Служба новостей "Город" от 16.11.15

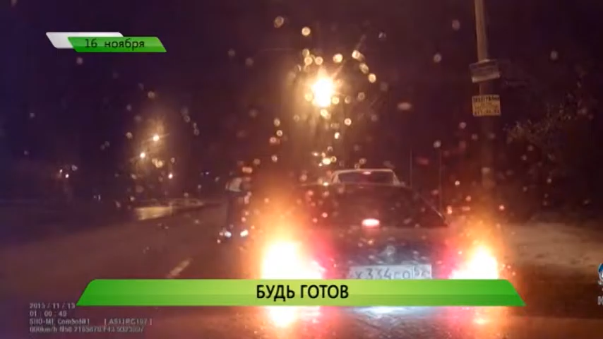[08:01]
Инспектор попросил водителя Вазовской легковушки остановиться. При торможении машину занесло и он влетел в ограждение. В госавтоинспекции призывают быть внимательнее за рулем в зимний период.